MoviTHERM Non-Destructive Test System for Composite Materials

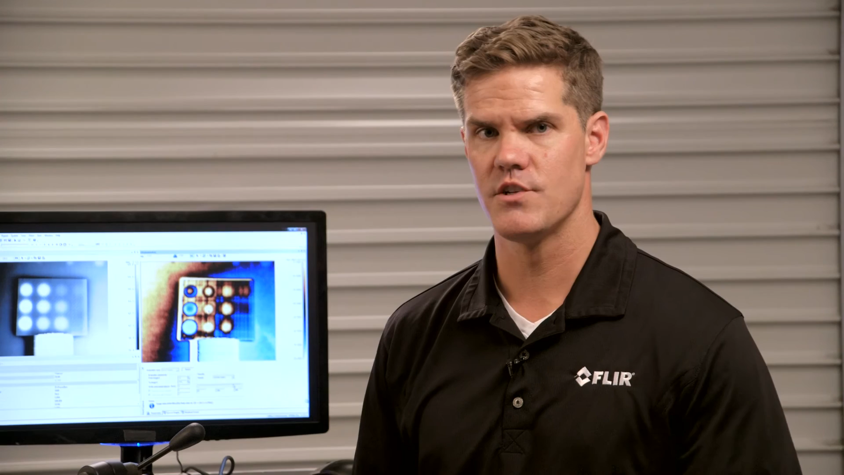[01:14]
So the advantages of this composite inspection system for seeing voids and delaminations is it allows you to do a very quick measurement with minimal hardware setup. You can look at small samples or very large samples as well and we just scale up the system accordingly.